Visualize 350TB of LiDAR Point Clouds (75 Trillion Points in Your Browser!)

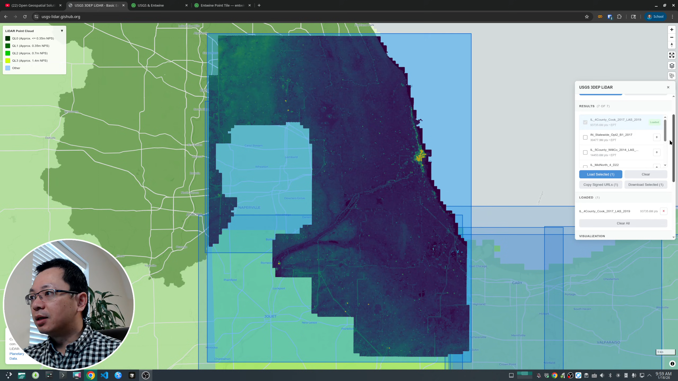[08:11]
uh the point here is 93 billion points yeah 93 billion points so
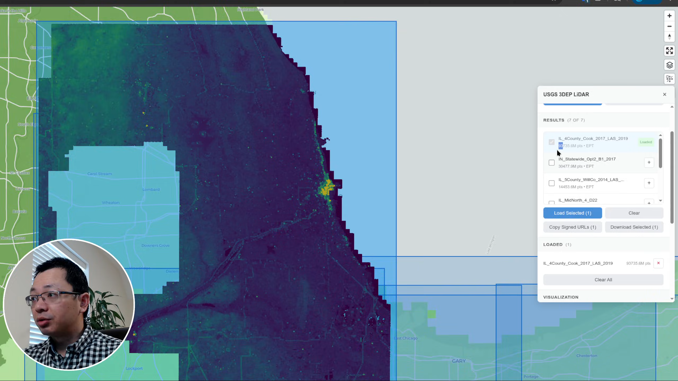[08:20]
this is a huge data set compared to the one that we used earlier user is tens of
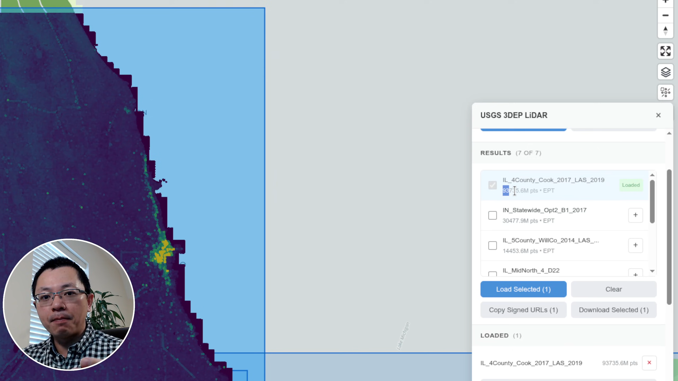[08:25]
millions of points but 93 billion is
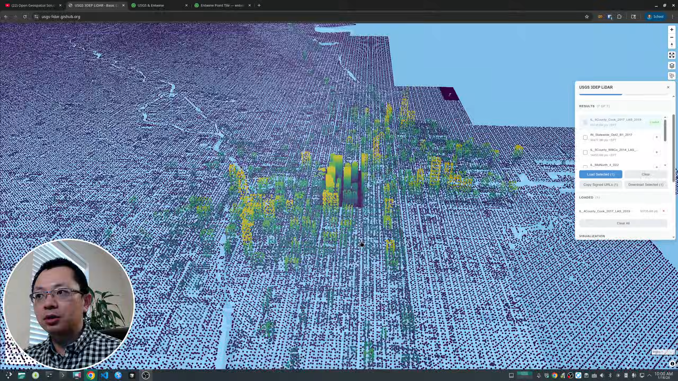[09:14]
slowly and tile by tile um yeah it's a little bit slow right now but you should see all the layer loading up and
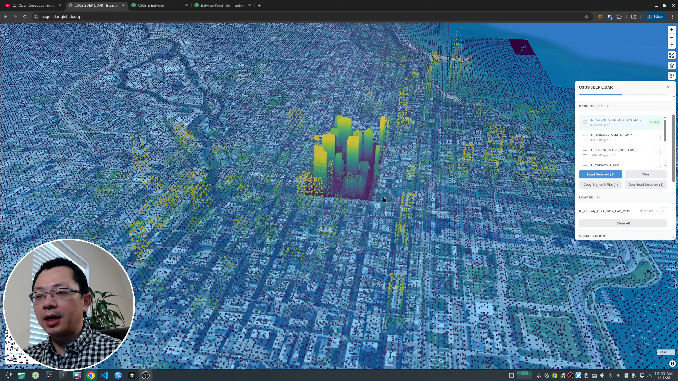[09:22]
then see all the points so in that way you can visualize all the points all together for
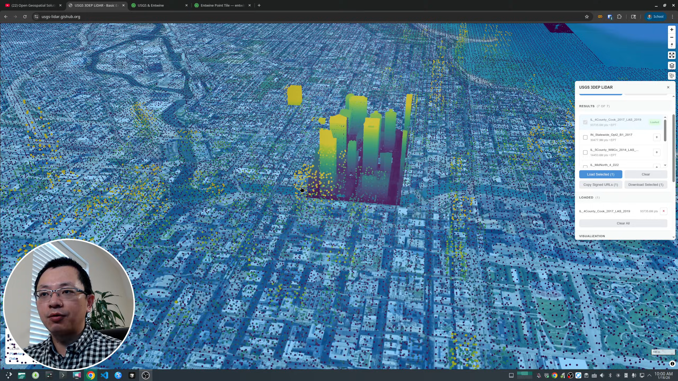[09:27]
a large area let me maybe refresh see if it works better
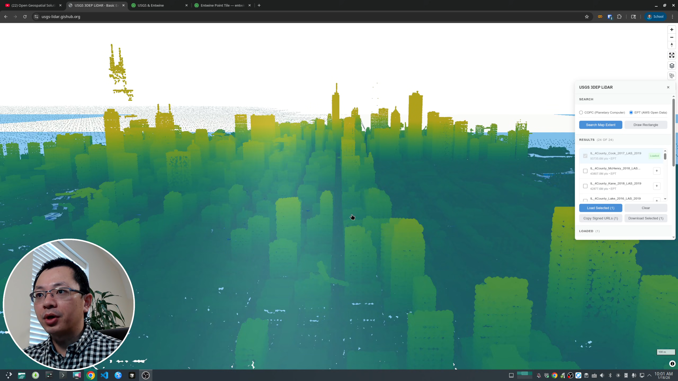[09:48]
clouds for the chicago area for the for the entire
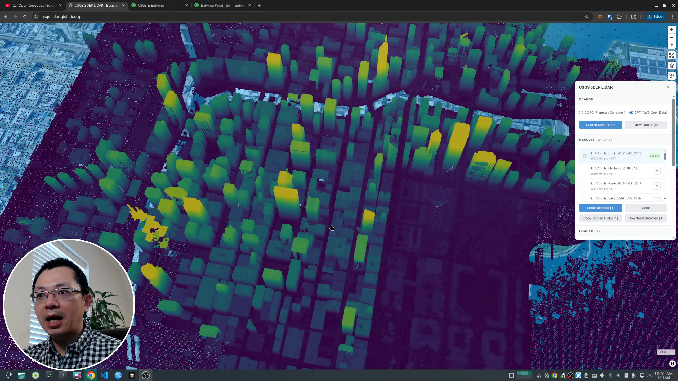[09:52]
county has been loaded and so i don't have to click individual one and similarly all the columnate functionality you can still change it so i can go back to here i can change this it will
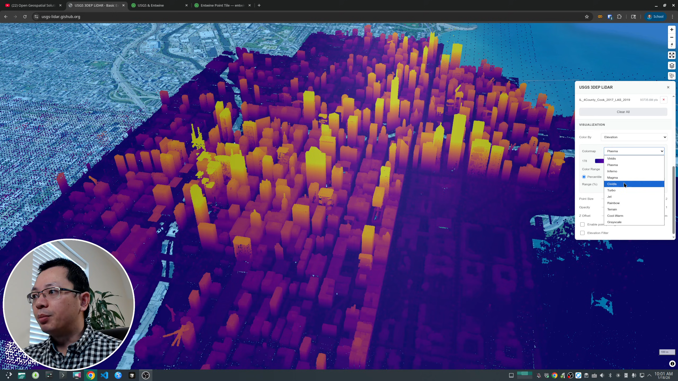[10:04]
be reflected all at once so this is the power of using cloud native uh technology that allow us to stream the data and
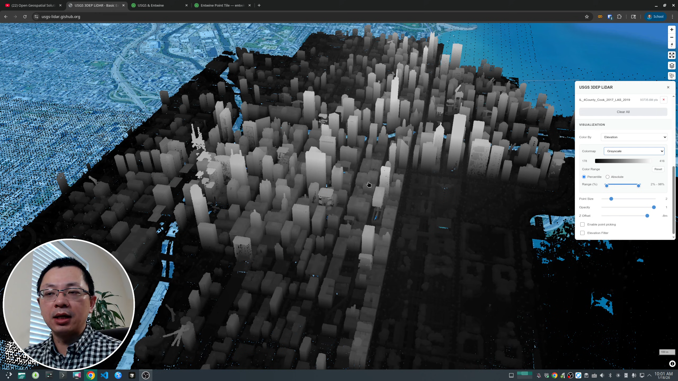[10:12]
then do the rendering just inside the browser on the fly without having to download the data
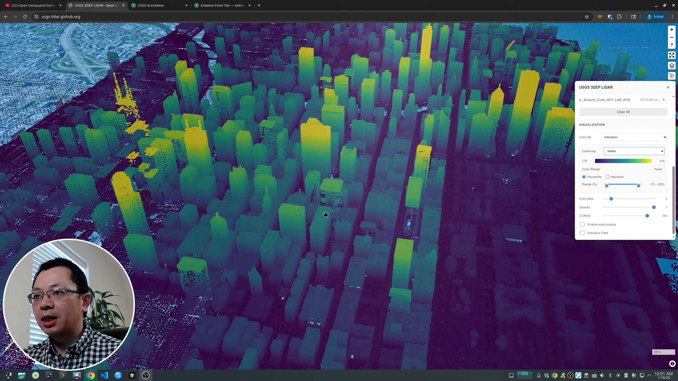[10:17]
so this is a very useful if you want to see the data before you download the data and um and there's also the copy the site url and the download selected this one basically just shows you the the json file it doesn't show you the entire one
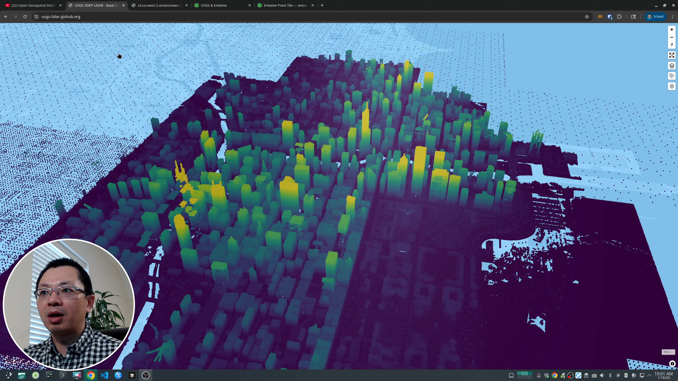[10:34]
because uh if you're trying to download this all you want is going to be a lot if you're trying to download data i would still recommend you go to the uh
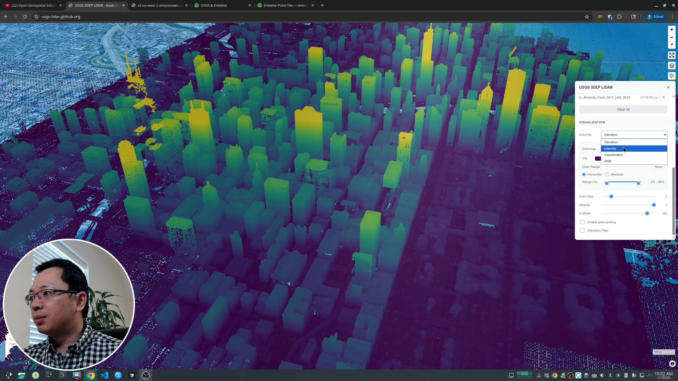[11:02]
also you can change for example here in besides the visualization you can also change the intensity so everything works the same way as the copy uh format
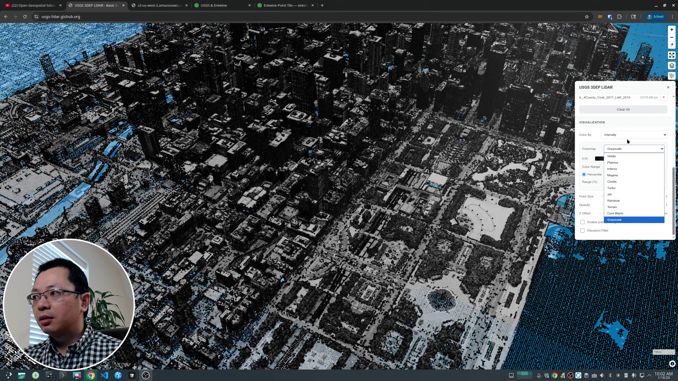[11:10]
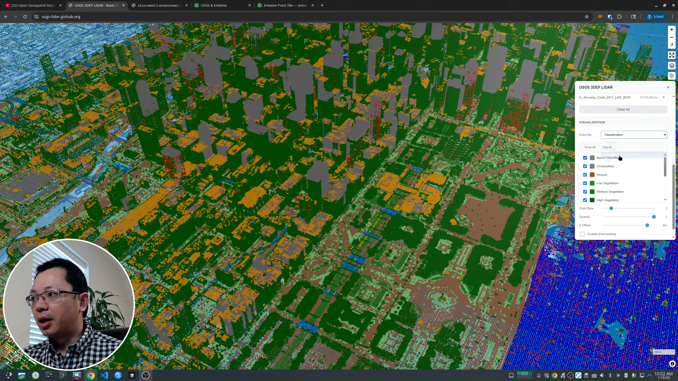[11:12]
and you can change the classification here same thing right again it
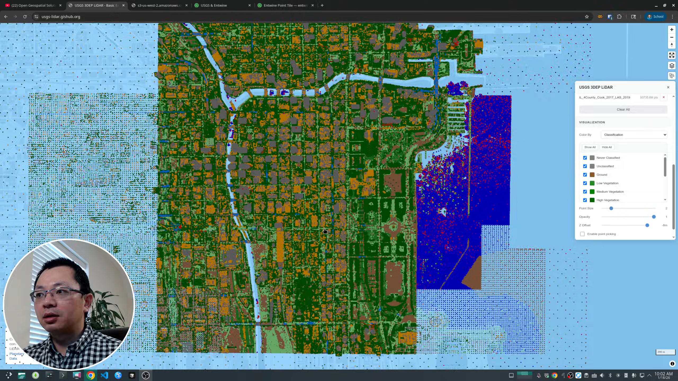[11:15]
depends on internet speed sometimes it might take a while to load the data but
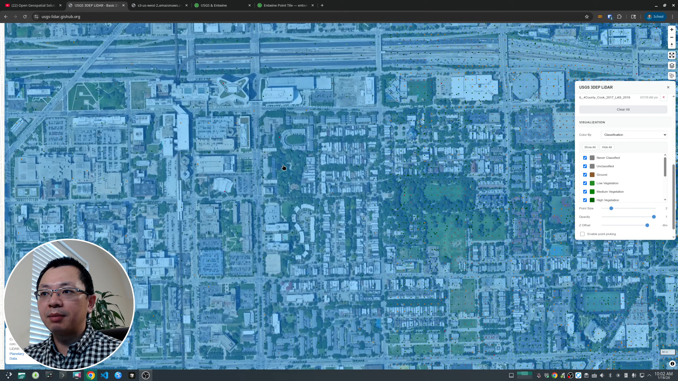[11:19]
if you zoom to a uh another area the data should load up slowly so it's going to be you can
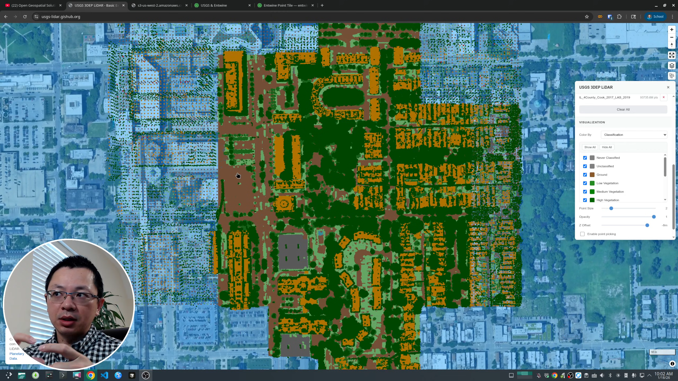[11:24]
think about under the pool is still square by square it's still the light on a point cloud similar to the plenty computer so it's a virtual mosaic and
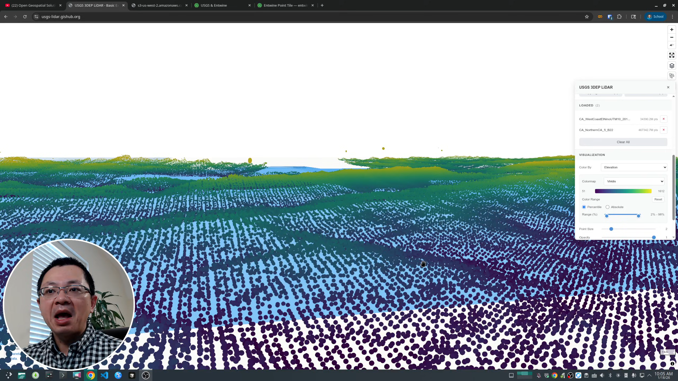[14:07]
kind of just like a 3d because it is 3d so the point wow and this if you don't zoom in it doesn't look like points it's just like the train because just too many points uh 467 billion points okay it looks like my camera is frozen let me see if we can fix it